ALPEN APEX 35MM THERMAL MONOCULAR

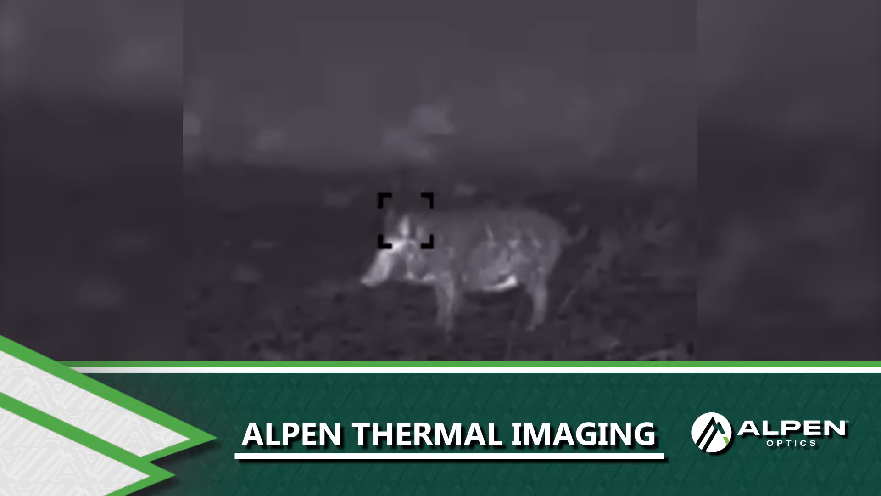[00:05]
Whether hunting predators in no-light situations or scouting for targets in dense environments with thick foliage, the Alpen Thermal Monocular can provide an essential optical edge by letting you see the unseeable.
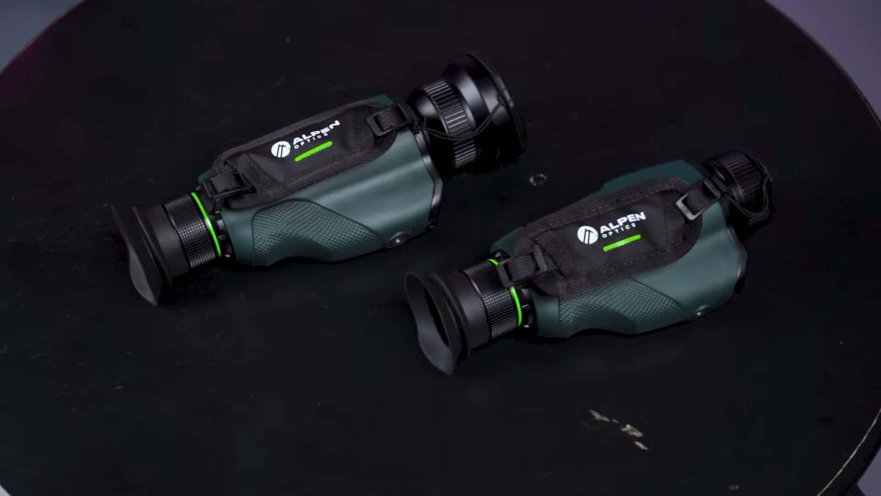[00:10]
Identify distant targets even in total darkness
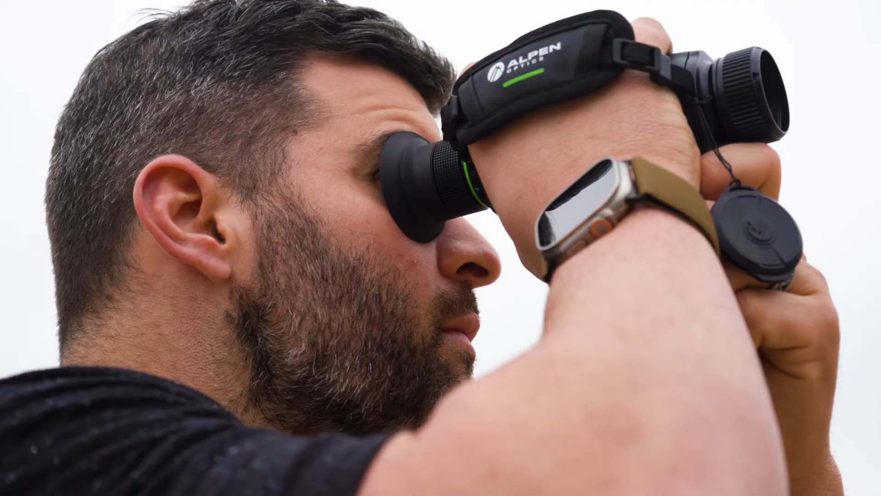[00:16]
using the high-resolution thermal imaging sensor to detect heat signature.
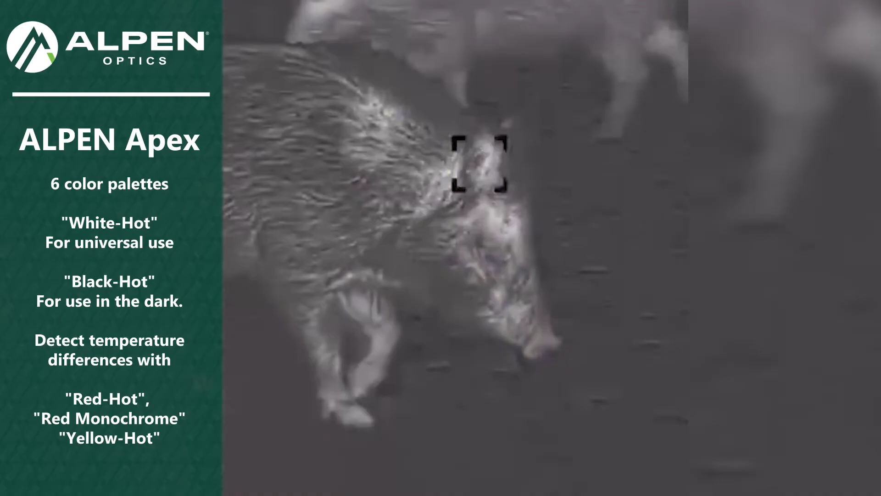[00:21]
Results can be viewed in six color palettes, white, black, red, yellow, and rainbow hot and red monochrome.
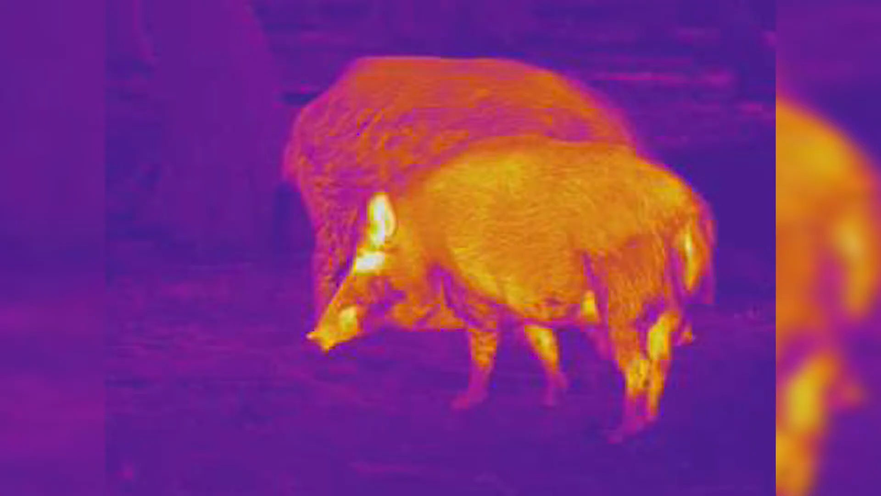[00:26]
The Thermal Monocular series includes a 35mm objective lens model with a distance range of 1300 meters and a 54mm objective lens option with a distance range of 1800 meters.
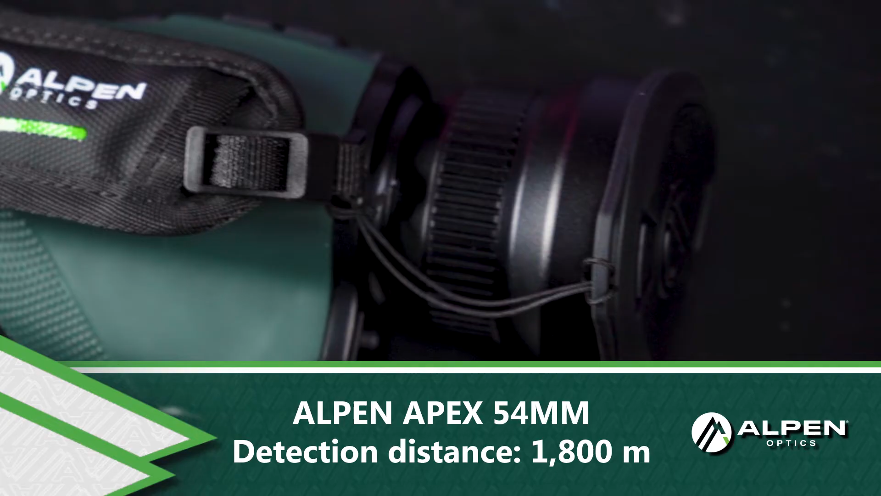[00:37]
For versatility, a digital zoom function lets you scan an area at
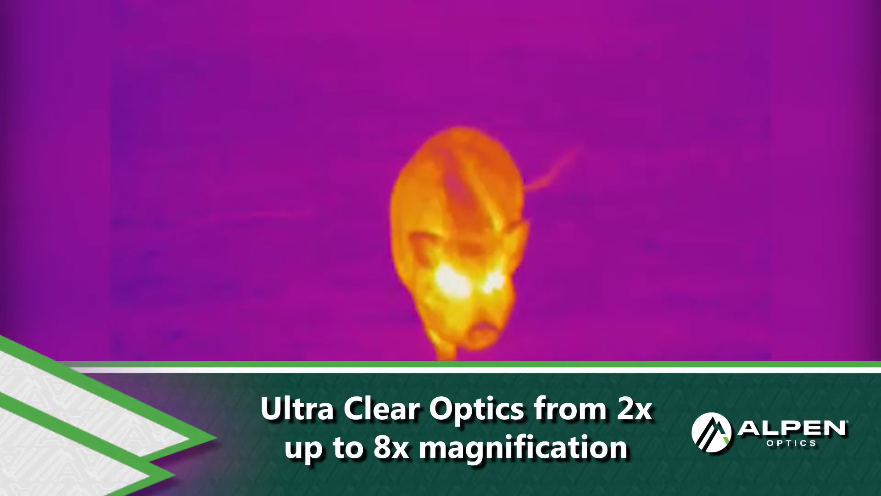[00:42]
two times magnification for even broader views and then embrace magnification up to eight times once a target is identified.
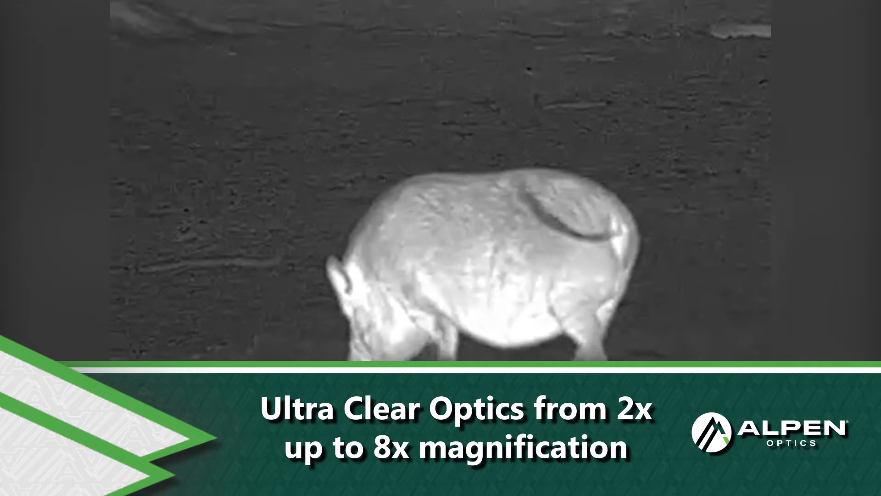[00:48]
With Alpen's Clear Plus technology, the image's sharpness is optimized to deliver critical details.
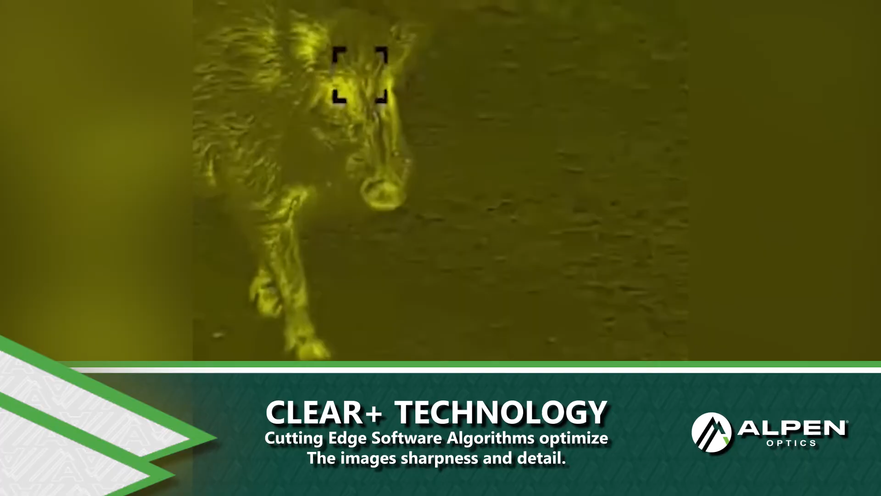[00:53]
The devices use power-saving high-definition AMOLED screens that are
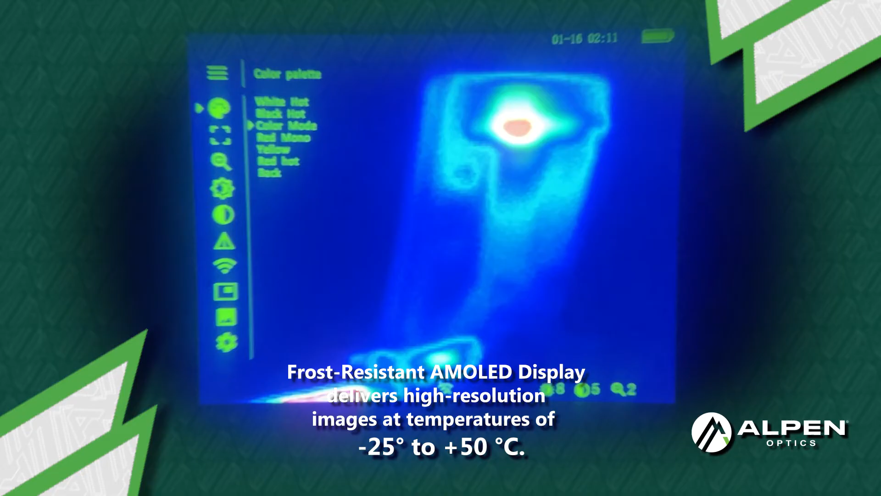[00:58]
frost resistant for reliable performance at a wide range of temperatures.